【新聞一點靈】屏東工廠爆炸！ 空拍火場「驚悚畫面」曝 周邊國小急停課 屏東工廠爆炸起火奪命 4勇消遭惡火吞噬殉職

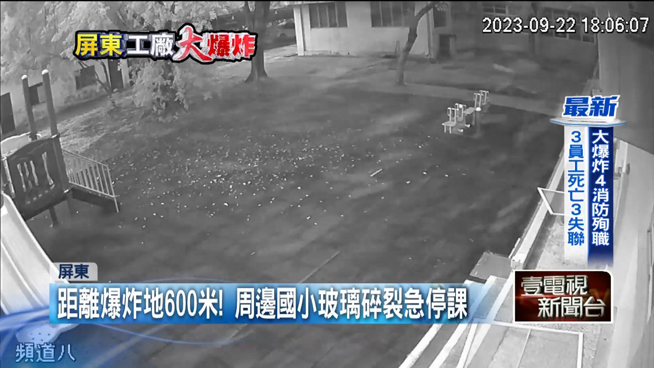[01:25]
见爆炸威力相当大周围国小多品教室窗框掉落连玻璃也被